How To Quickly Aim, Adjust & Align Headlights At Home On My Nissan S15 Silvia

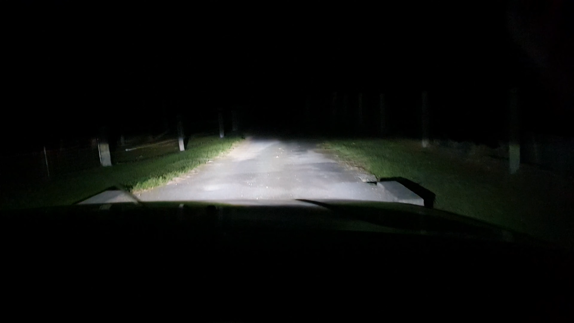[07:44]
So I've got the high beams on and you can tell over here that my high beam on the right hand side is just way down. We're going to adjust that. High beam on the left hand side however looks pretty good. If I turn the main beams on, I can actually see that the right hand side there is just a little bit too far pointing down. So we're going to adjust that. So basically all I could do was adjust the high beams so that they were even.